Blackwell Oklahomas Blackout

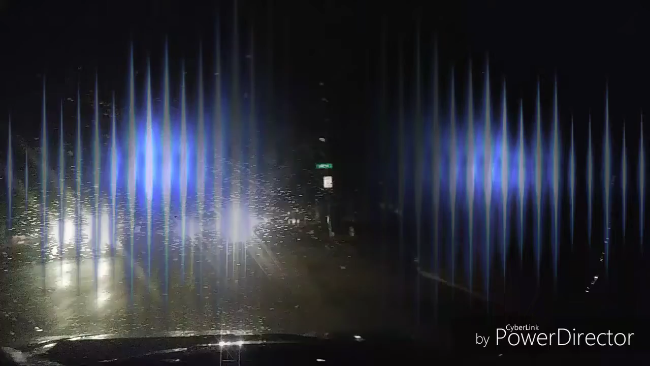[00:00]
Hey everybody Oklahoma Community Watch out here in Blackwell Oklahoma currently we don't have no electricity throughout the whole town it is 8 38 p.m. a lot of cars out but everybody is out and take you guys on a little tour see what we see
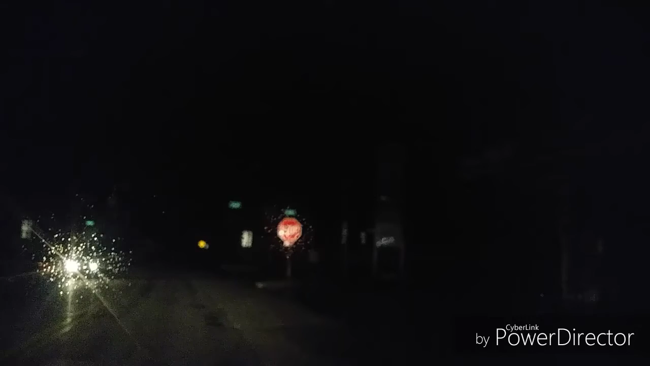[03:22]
cholera's at the gas station there closed only christy
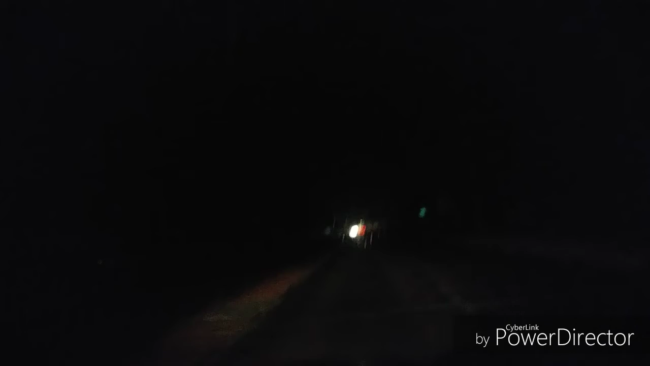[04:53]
People over here at Walmart and United.